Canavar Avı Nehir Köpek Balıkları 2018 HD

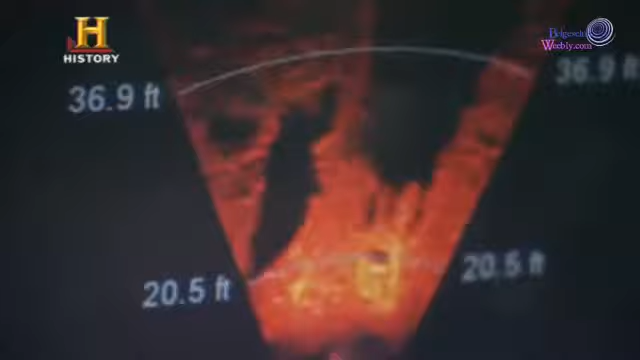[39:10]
Şimdiye kadar bu nehirde köpek balığı olduğuna dair en sağlam kanıtlar Rowe'dan alınan bu sonar görüntüler.
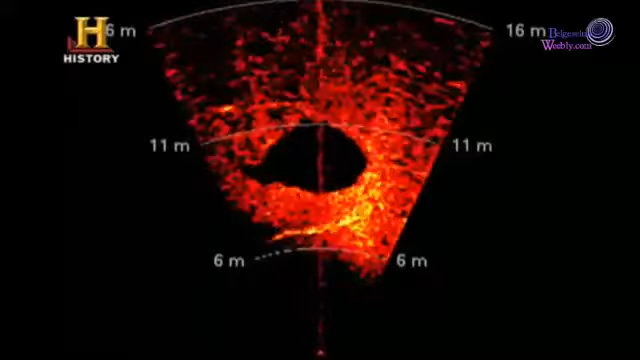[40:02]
En azından sonarda. Büyük bir hareketlilik var dalgıçlardan daha büyük.
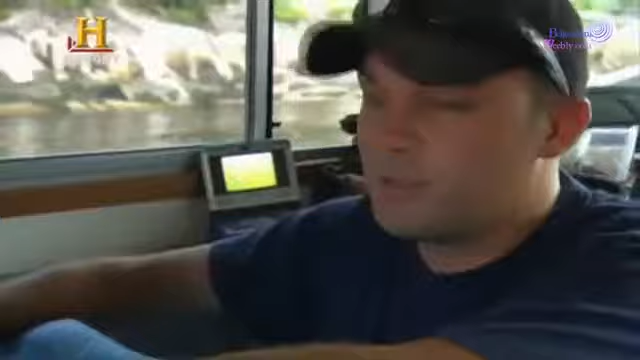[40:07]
Bu bir köpek balığı.
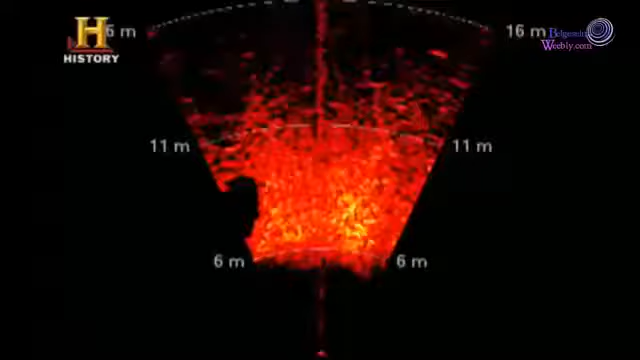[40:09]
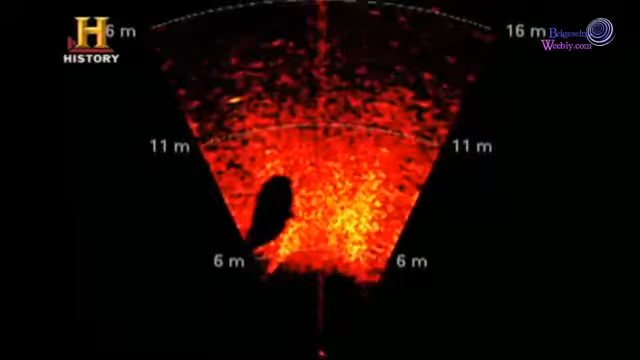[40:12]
Köpek balığının şekli son derece net. Gölgeyi görüyor musun? İşte yüzgeci ve kuyruğu.
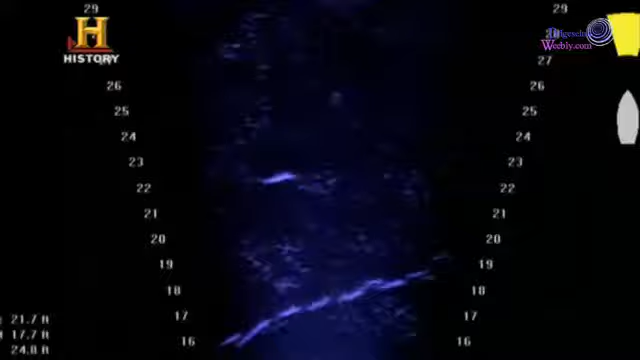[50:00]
Ekip bunu kullanarak Açafalaya'nın görüşü imkansız kılan çamurlu sularını araştıracak.
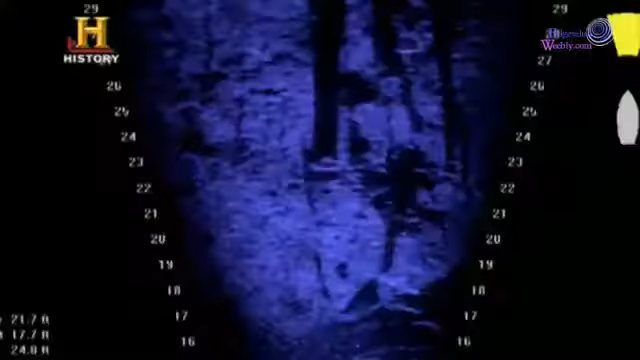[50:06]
Bu bize büyük bir avantaj sağlayacak. Suyun içini en az köpek balıkları kadar net görme imkanı bulacağız.